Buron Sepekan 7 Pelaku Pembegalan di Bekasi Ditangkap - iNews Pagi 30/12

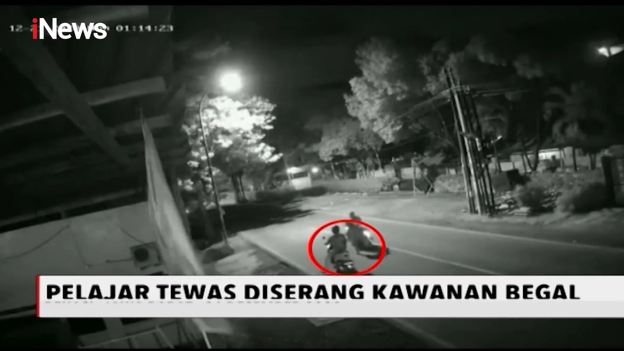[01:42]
Sebelumnya pelajar sekolah menengah kejuruan di Bekasi Utara, Andika Putra Prananda diserang kawanan begal di Jalan Raya Perjuangan Bekasi, Jawa Barat Senin Dinihari 21 Desember lalu.